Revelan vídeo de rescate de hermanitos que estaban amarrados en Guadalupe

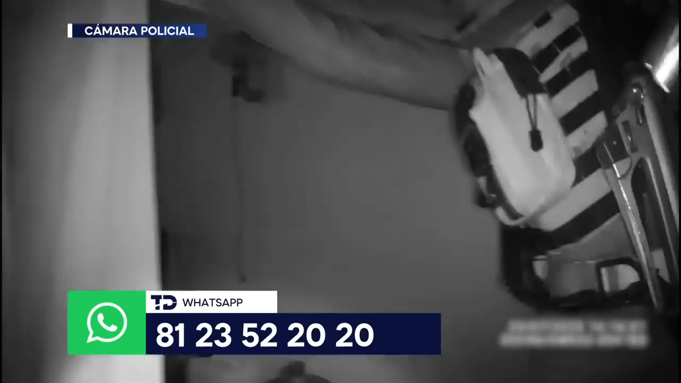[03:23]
que además vea las condiciones en las que está, donde se encuentran los niños,
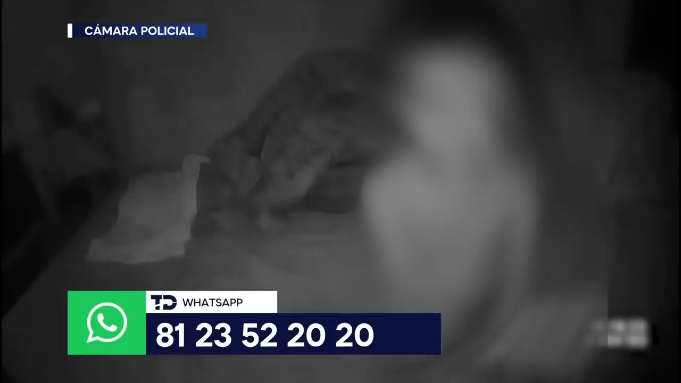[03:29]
al lado tienen como una tina con un líquido amarillo, no sé qué era, si a lo mejor ahí hacían del baño, y estos pequeñitos sin saber qué está pasando,